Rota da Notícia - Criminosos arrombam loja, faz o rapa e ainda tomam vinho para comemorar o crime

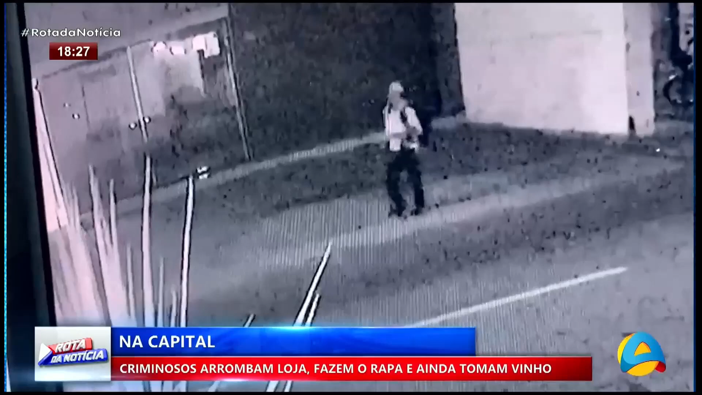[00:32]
Aqui no local, a empresa tem toda uma estrutura, inclusive de segurança, só que esse indivíduo conseguiu arrombar essa porta, conseguiu entrar na loja e aí levou diversos pertences, televisão, notebook e tudo mais.